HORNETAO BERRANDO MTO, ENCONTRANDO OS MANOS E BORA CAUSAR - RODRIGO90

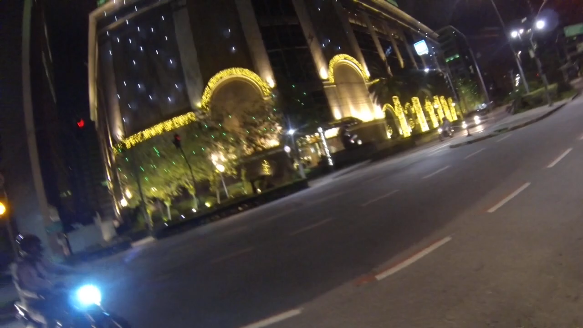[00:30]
Olha que luzinha da hora, mano. Muito bom. Já avisa aí, rolê de Natal.
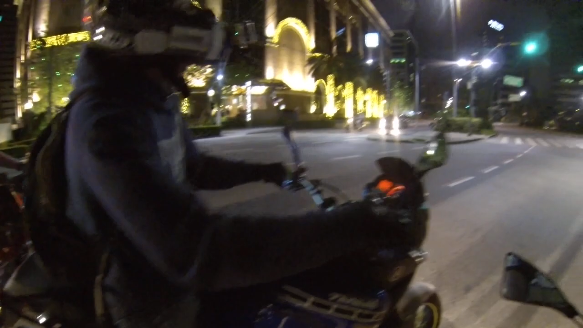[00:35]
Vamos aqui. É, rolê de Natal, filho. E o medo de ter radar? Todo mundo acelerar, mano. E o medo do radar?
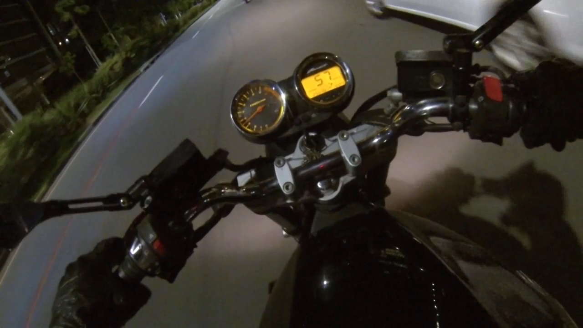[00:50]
Ai, carai.
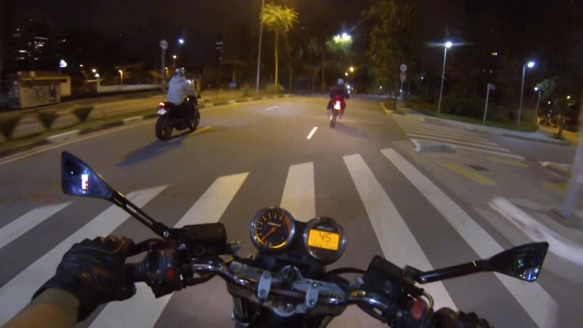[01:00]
Mano, a Hornet do Rex BR, hein, mano. Cê é louco, cachorreira.
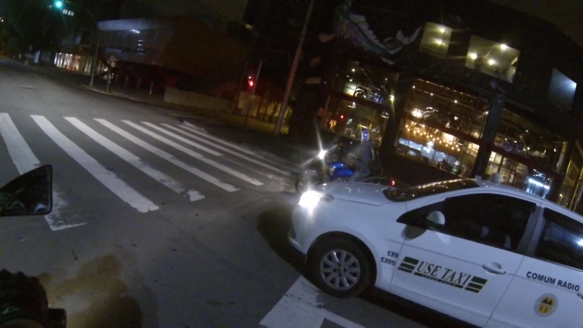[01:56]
Só as motinhas na vitrine. Saiu no grau. Cê é louco. Medo dessa porra virar, mano.
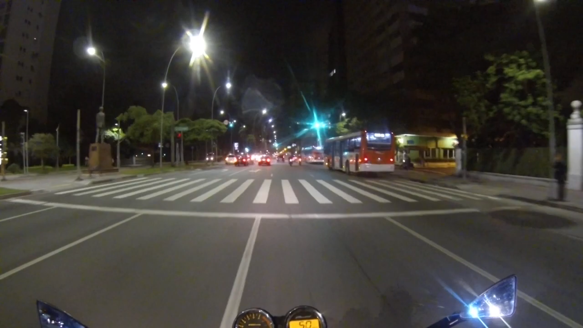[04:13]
Olha o mano aí que tava causando lá na polícia. A polícia parou ele.